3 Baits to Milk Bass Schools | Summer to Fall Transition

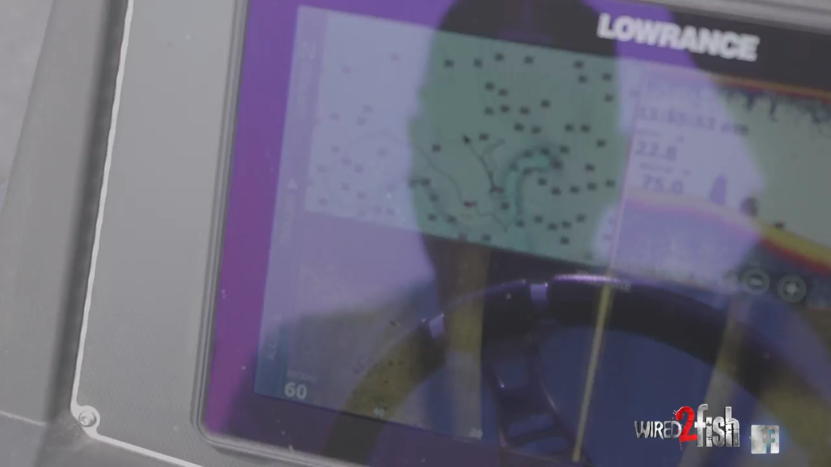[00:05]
You can see a major difference in the bottom where it's dark to light. That's the hard bottom and you can see all these rocks on top of it.
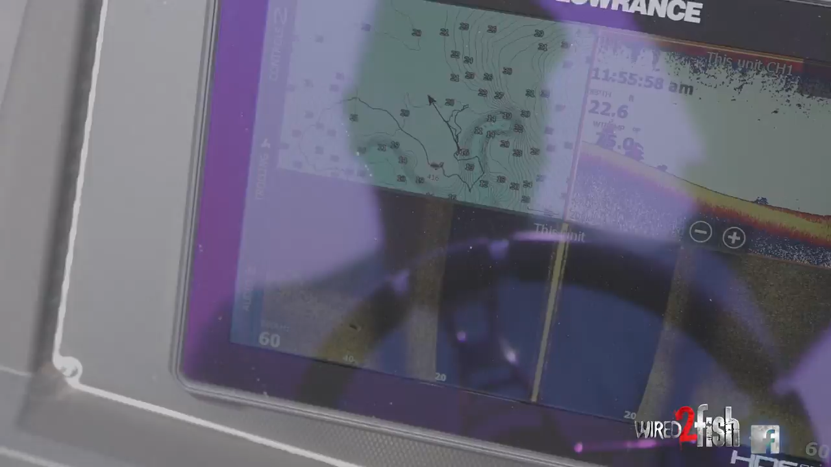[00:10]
So what I'm doing, I saw this point and I figured there might be some hard bottom, the bulrush is there.